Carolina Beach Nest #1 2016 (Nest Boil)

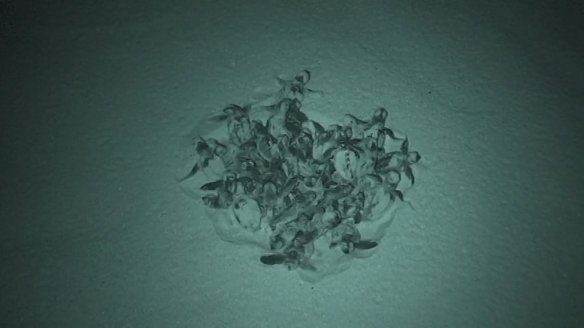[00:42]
This is so cute. Oh, look how much bigger it is here. Shhh, shhh. Oh, look how much bigger it is here. Oh, you can't feel myself. Oh, do I see it? There he goes. Shhh. Look at this. Oh, my God, there's so dark. Oh, look at this. Oh, my God.